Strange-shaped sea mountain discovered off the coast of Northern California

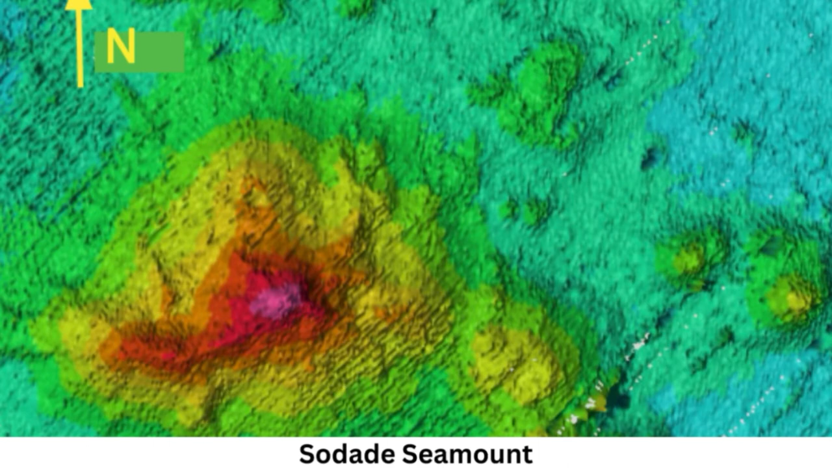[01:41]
It rises from the bottom of the seafloor with a tower shape. The saildrone surveyor, the world's largest uncrude ocean mapping vehicle, detected the bizarrely shaped mountain 200 miles, 322 kilometers, off the coast of northern California. It stands outside the area where seamounts are usually found near the coast, which means the discovery expands the range of seamounts, Elmore said. When they first saw the seamount on multi-beam sonar images, the immediate reaction from the team was that it looked like a bundt cake, knee beachler, a hydrographer with the Ocean Exploration Trust and lead surveyor for saildrone, told the Sacramento Bee. It's very round and with steep sides and a curved top that slopes into a crater at the center.